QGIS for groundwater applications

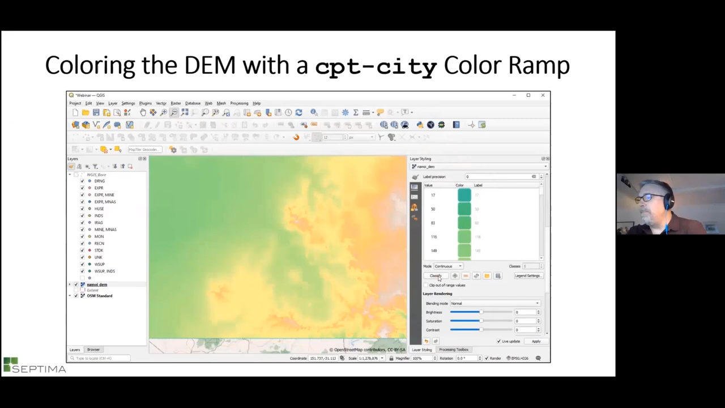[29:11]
And have a nice color DEM from the min-max values on the visible extent.
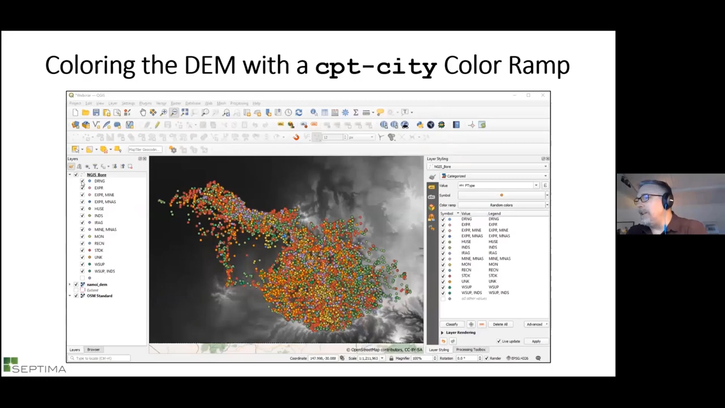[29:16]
And once I've done that, I can use another rendering tool in QGIS. I'm going to duplicate the DEM.